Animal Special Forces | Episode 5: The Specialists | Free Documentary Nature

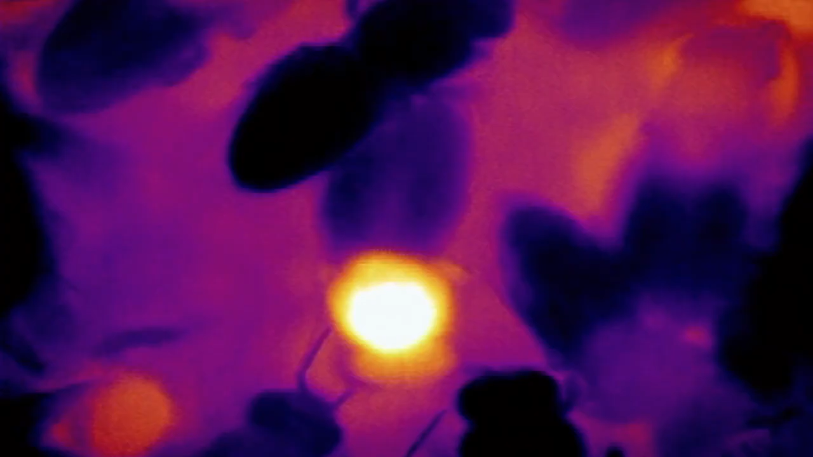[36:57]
Among these specialists live super specialists.
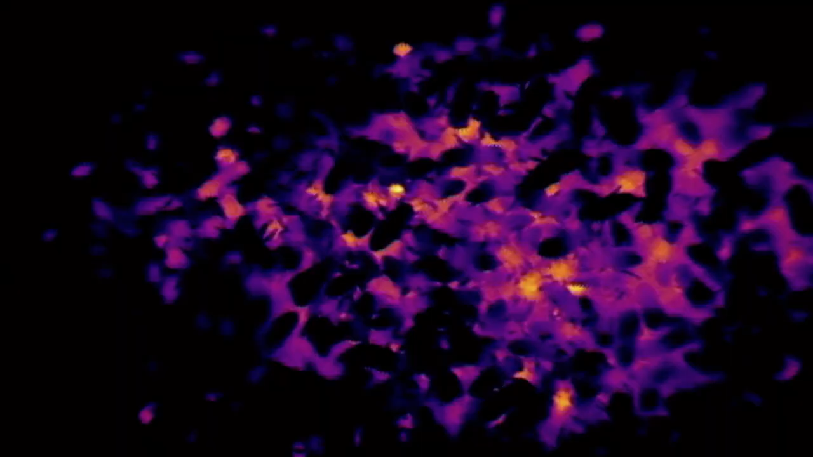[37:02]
Heater bees flap their wing muscles to raise the temperature in the hive.
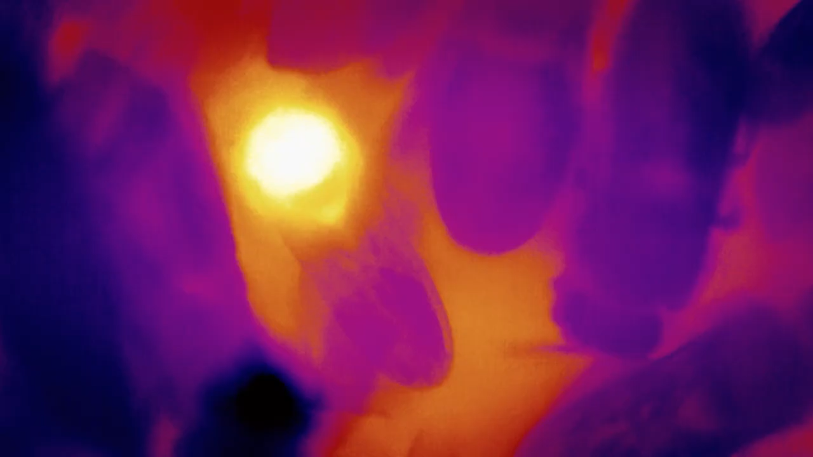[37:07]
Not only do they keep the hive warm,
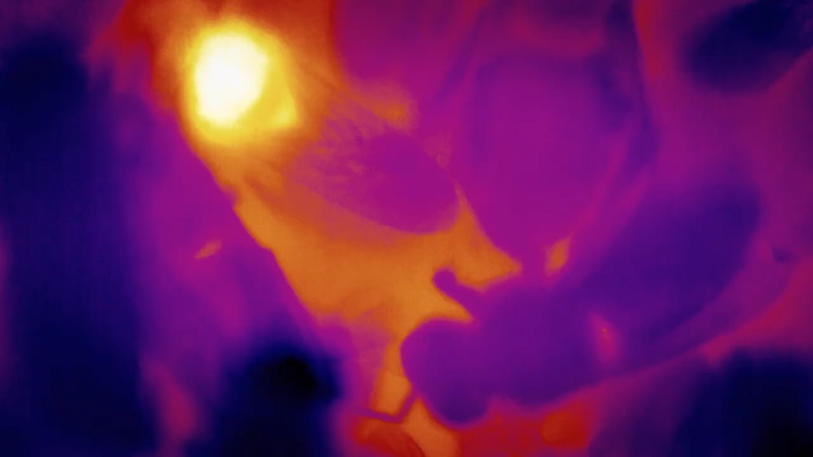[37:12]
but by controlling the temperature of the eggs, they can determine which of the workers will become foragers and which will become housekeepers.